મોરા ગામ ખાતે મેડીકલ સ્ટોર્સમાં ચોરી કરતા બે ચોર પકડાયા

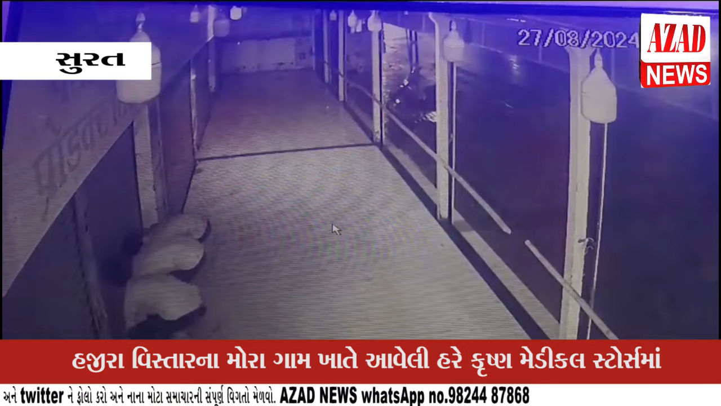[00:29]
पोलिस मानों सोनी अलग-अलग टीम बनावी गर्फोर चोरी ना आरोप्यों ने शोधी काड़ा पेटोलिंग माता ते समये मोरा गाम खाते आवेली हरे कृष्ण मेडिकल स्टोर्स मा चोरी ने अंजाम आपानी कोशिश करता बे इसमोने